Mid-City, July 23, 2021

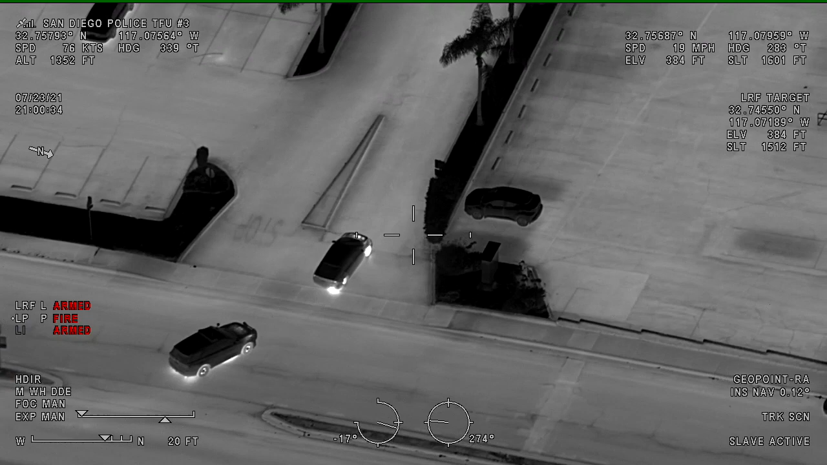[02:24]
It's 2090 current on a 2010 Honda registered off of 8th Street.
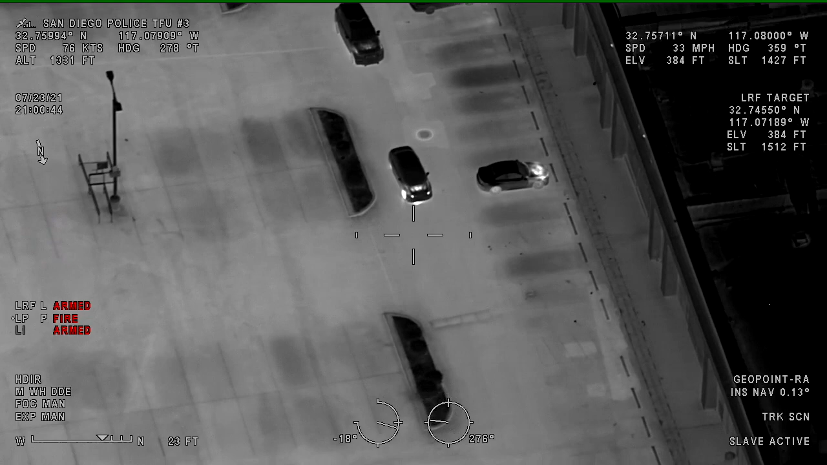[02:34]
5975 University, behind the food for left. The suspects are going to be driving a... All right, two are out, running northbound towards Alcohol. On 54th Street. 10-4 running north. Running north. 245 shooting. Running with a gun in his hand northbound towards Alcohol. Alright, just getting Alcohol now. Made a westbound turn Alcohol. Westbound on Alcohol. Still running westbound, coming up to,
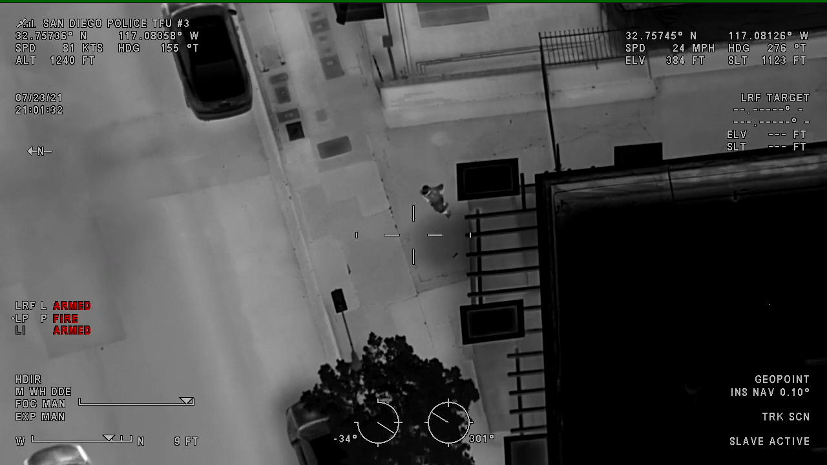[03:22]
Alright, still westbound, south curb line. Westbound on the south curb line. Running across the street now, north curb line, El Cajon Boulevard.
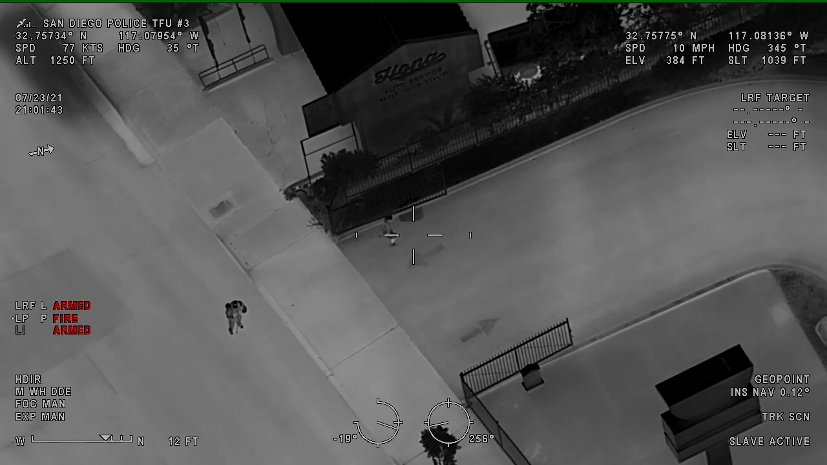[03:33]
North curb line, El Cajon Boulevard. Food lot, cops are in pursuit. Units are behind them, still running northbound in the parking lot for the fast food restaurant. Can't get to any of it now.
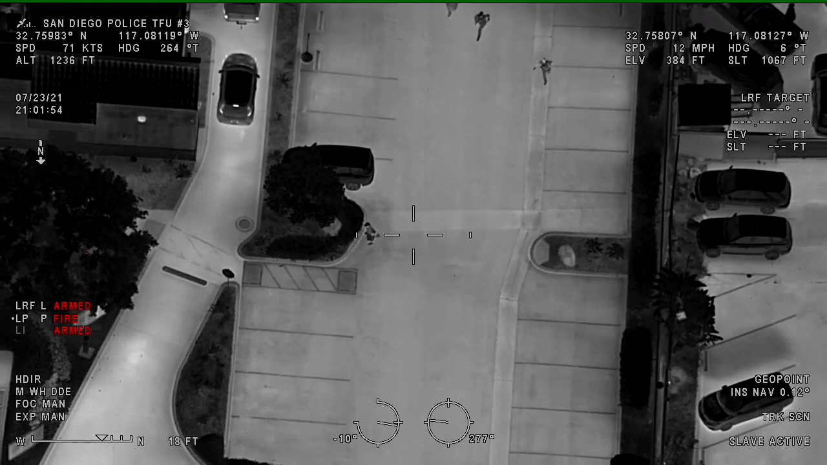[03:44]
So here for the, northbound in the parking lot. Three units behind him, still making his way eastbound behind the business. I think the units are okay with it. Eastbound. Now on the east side of the business, wrapping back towards El Cajon Boulevard. To the phone. Yeah, I'll grab it. Back on. This is the Yoshinoya. He's just running around this building here.
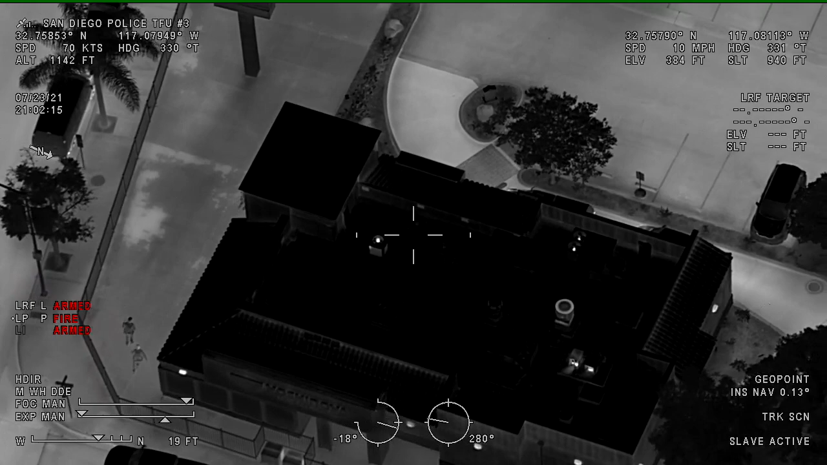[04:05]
Three officers in pursuit. West side now. On the west side.
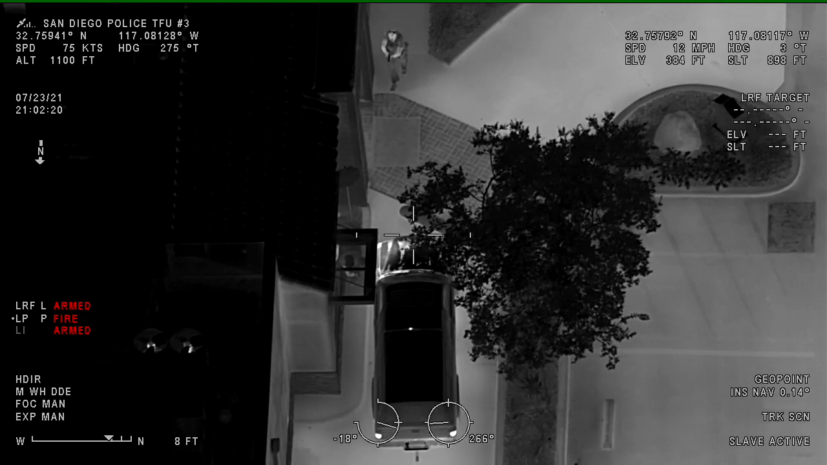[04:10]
Running through the drive through. Just tripped and fell. Three units are on him. 10-4. Still running. Now we're going to be on the north side. He's given up now. Proned out on the north side of the business. Threw the gun. Or he threw the gun and he used shots fired. Shots fired. We're going to be on the north side of the Yoshinoya in the green belt area right behind the business.